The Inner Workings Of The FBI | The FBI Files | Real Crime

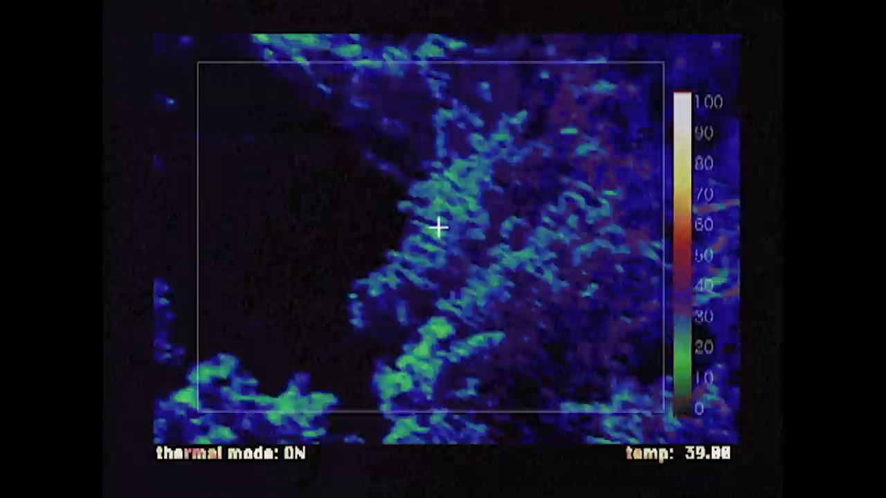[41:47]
Using handheld and airplane-based sensors, they avoid roaming CSA patrols.